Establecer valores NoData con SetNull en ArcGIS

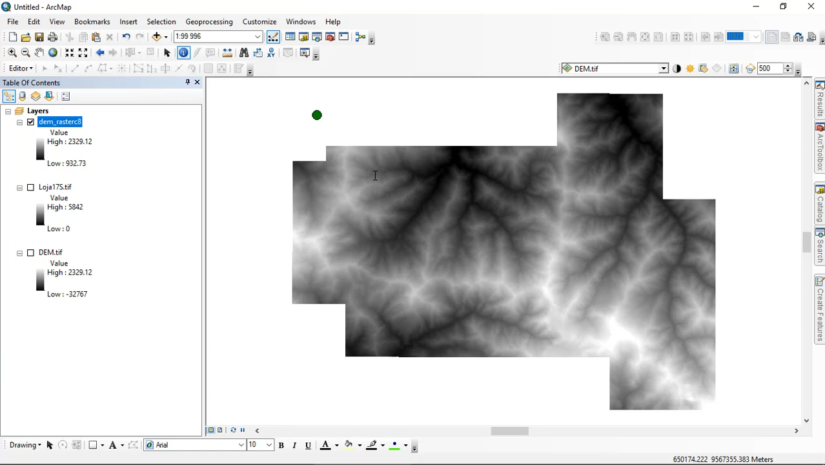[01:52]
Ahora si hago operaciones, suponiendo que uso todas estas partes del raster, solo me tomará en cuenta las celdas que están visibles, en este caso. Esto también lo podríamos usar, por ejemplo, en este otro DEM, si hago clic derecho, Zoom to Layer.
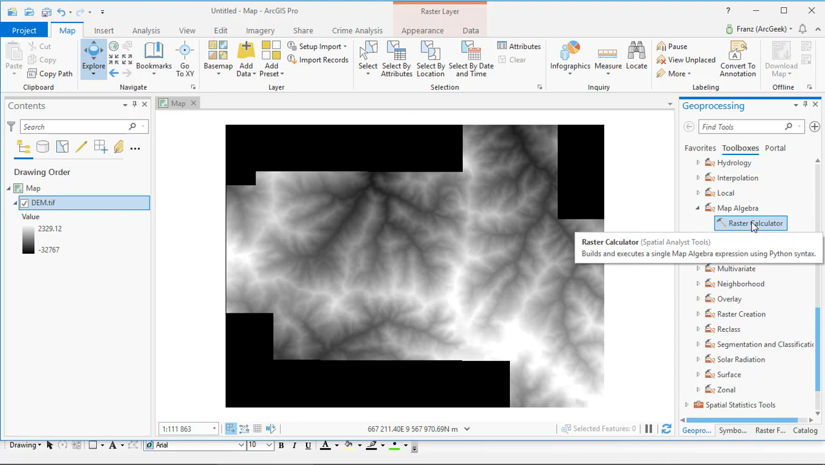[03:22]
En ArcGIS Pro voy en ArcToolbox, SpecialAnalysTools, MapAlgebra, RasterCalculator. En RasterCalculator buscamos el condicional set null. Acá, antes de la coma, pongo que el DEM, que es igual, busco el operador igual, a menos 32,767,